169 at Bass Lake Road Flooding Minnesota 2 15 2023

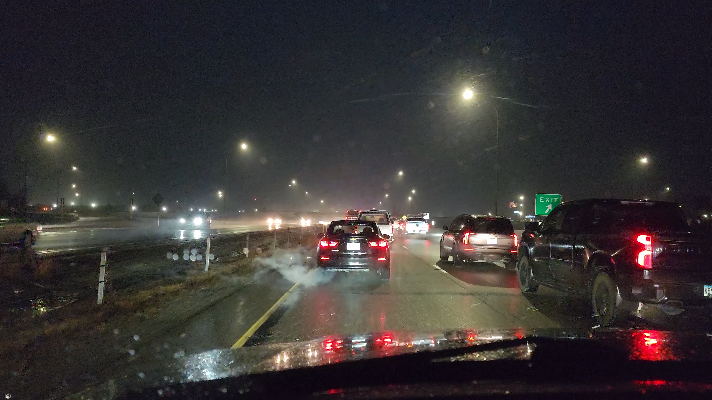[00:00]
here we are, 169 Bass Lake Road. The road is apparently closed or shut down due to flooding. Be very curious to see, I guess, what kind of flooding we got. Oh, that's it, huh? That's a lot of water, but